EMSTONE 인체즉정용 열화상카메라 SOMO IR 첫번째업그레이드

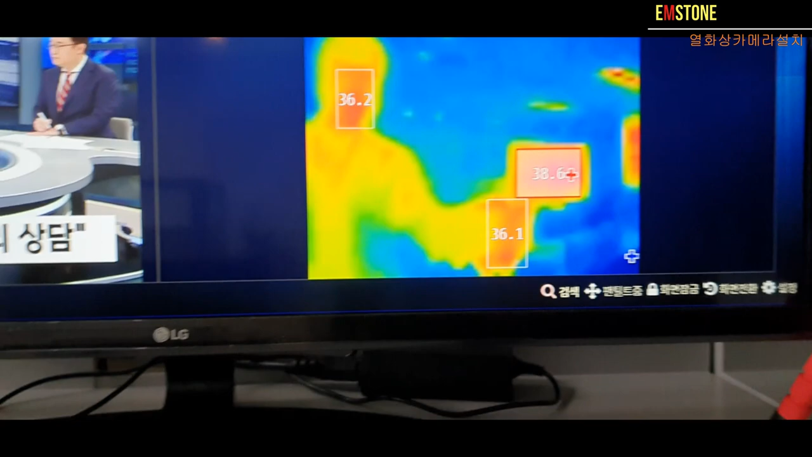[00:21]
화면에 뜨는거는 이제 뭐 저쪽 뒤에 38점 뭐 이렇게 뜨는거는 모니터구요 멀리 있는 모니터입니다
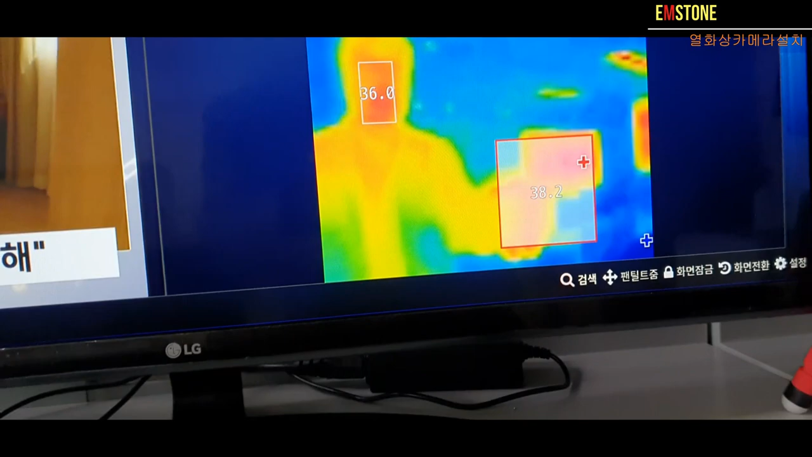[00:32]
일단 제가 이렇게 그 화면에 나오는 모습이 보이는데요
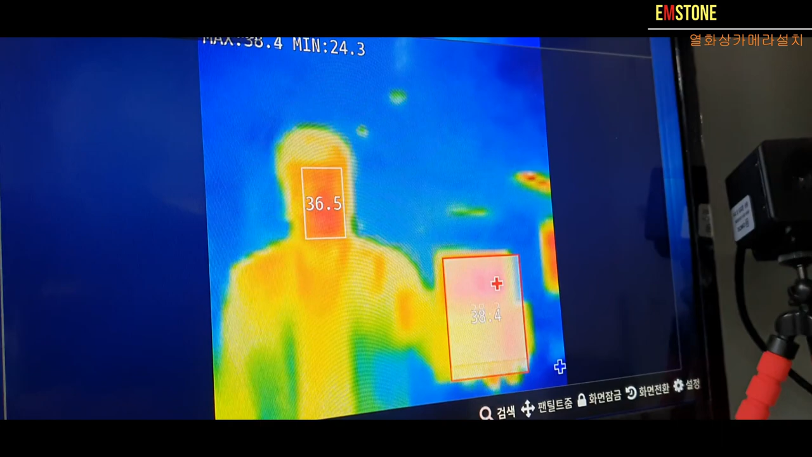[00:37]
약간 업그레이드가 됐습니다 어떤게 업그레이드가 됐냐면
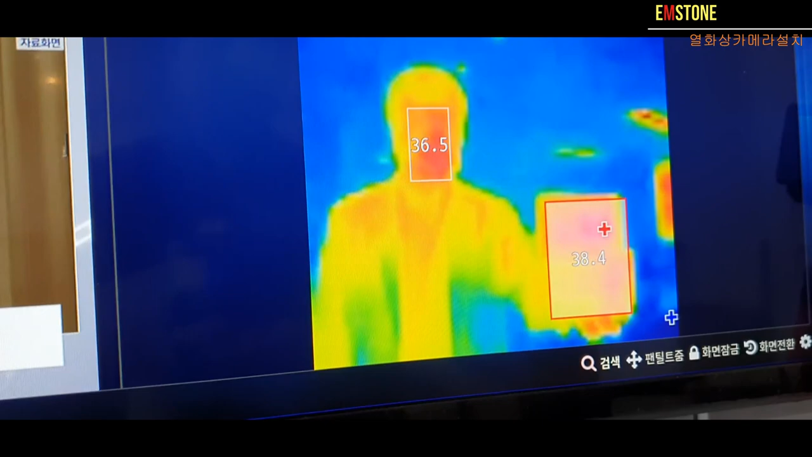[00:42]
온도가 이제 특정 온도 이상 됐을 때 이렇게 빨갛게
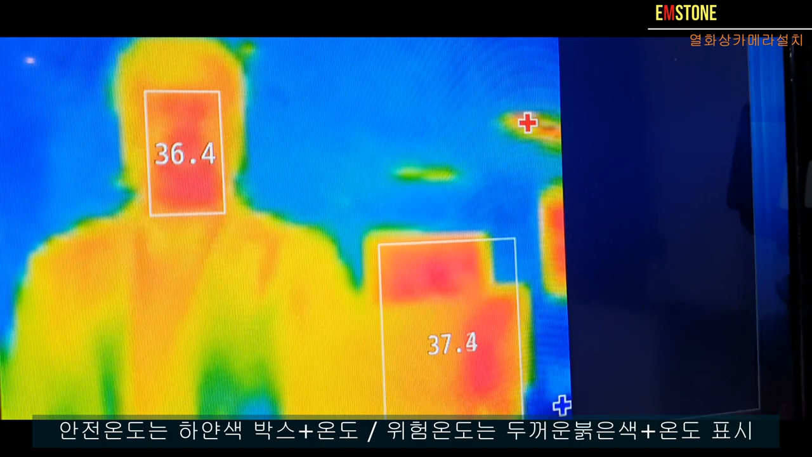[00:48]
좀 더 선이 이제 강하게 됐습니다 그러니까 예를 들어 제 손 지금 뜨겁게 만들었거든요
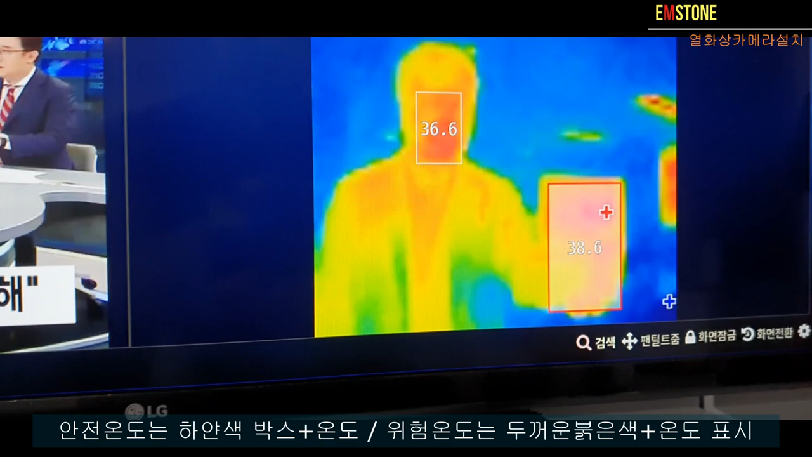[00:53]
이렇게 빨갛게 여기 보시면
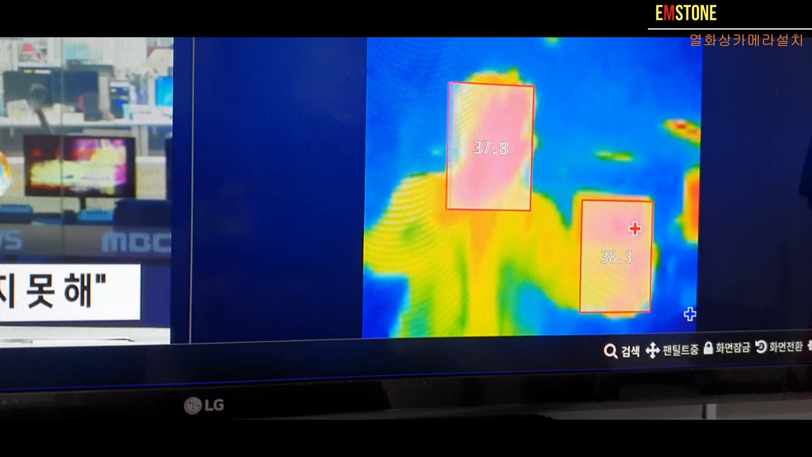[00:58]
빨갛게 이렇게 이제 표시되게끔 이렇게 바꿨습니다
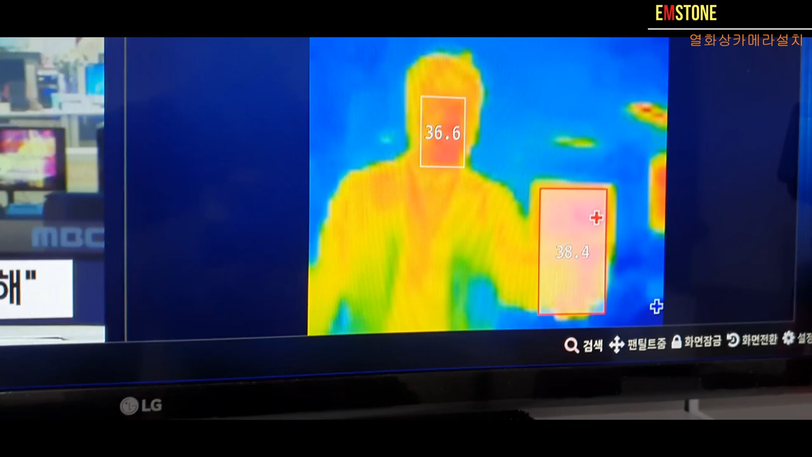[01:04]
그 외 정상적인 온도는 이제 그냥 일반적으로 하얗게
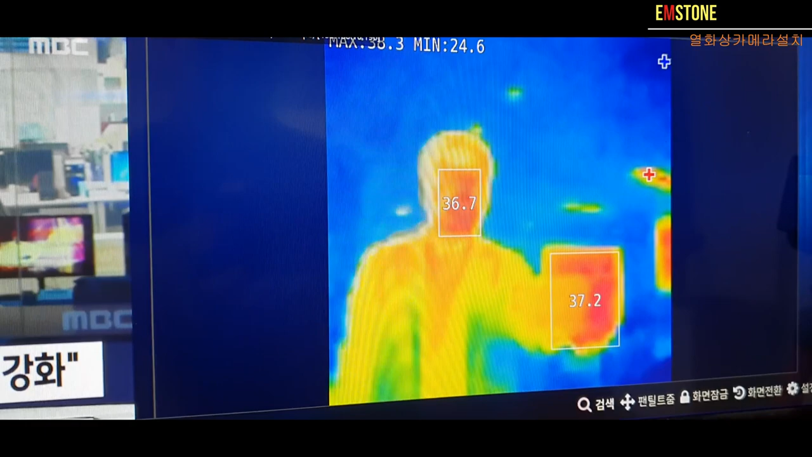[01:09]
나오게 만드는 거구요 요쪽에 있는 요 요기
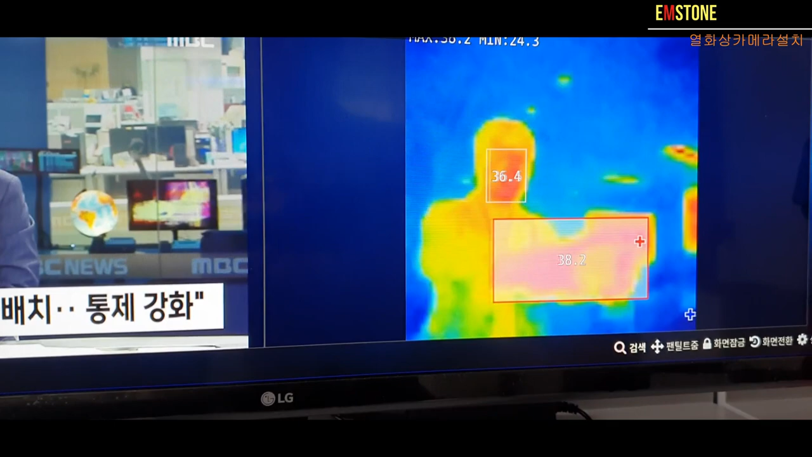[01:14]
화면은 요 화면은 이건 저쪽 뒤편에 있는 tv
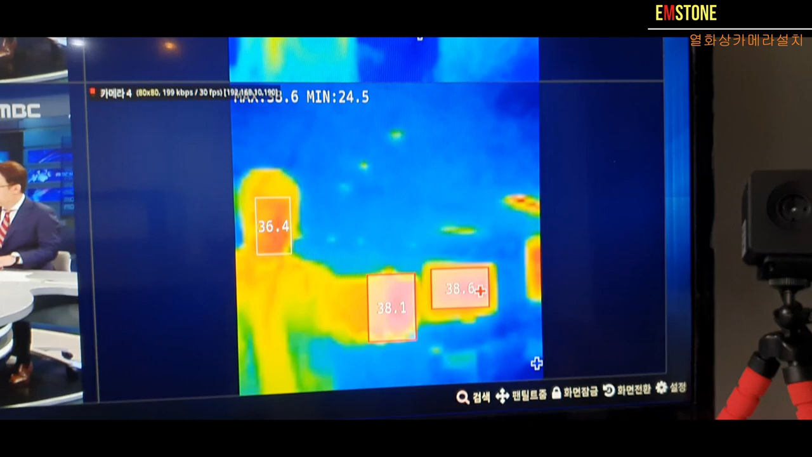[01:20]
화면입니다 예 제 얼굴 온도를 보시면 될 것 같습니다 예
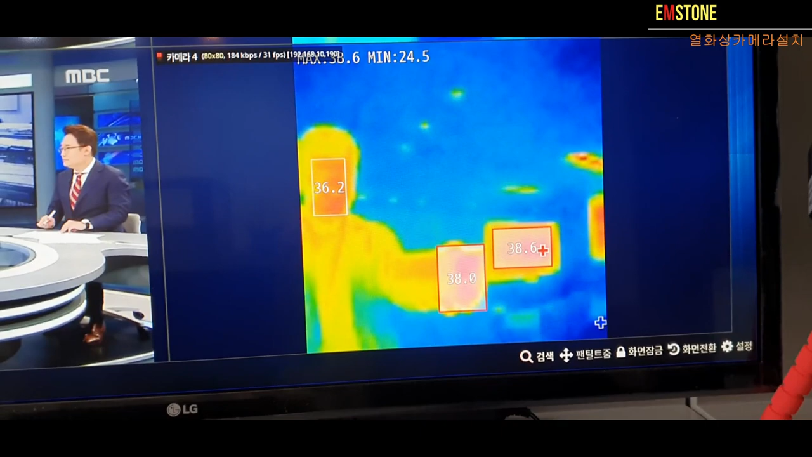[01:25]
참고하시면 될 것 같구요 여기도 이렇고
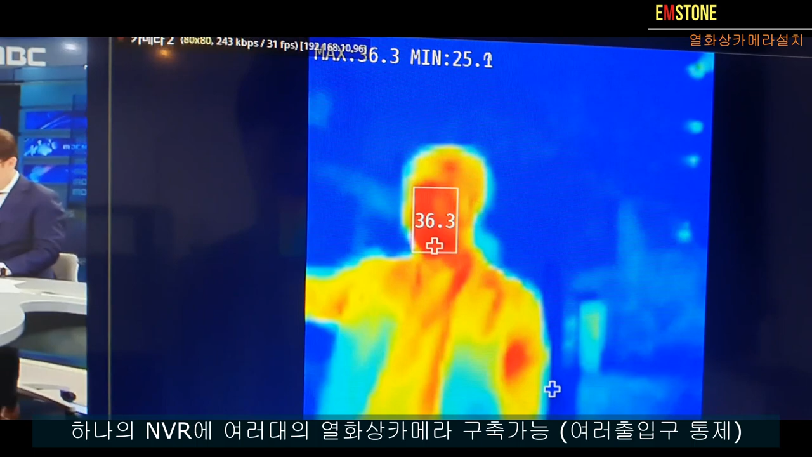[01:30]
위에 있는 카메라들도 두 개를 해놨거든요 두 개를 동시에 띄어 놨습니다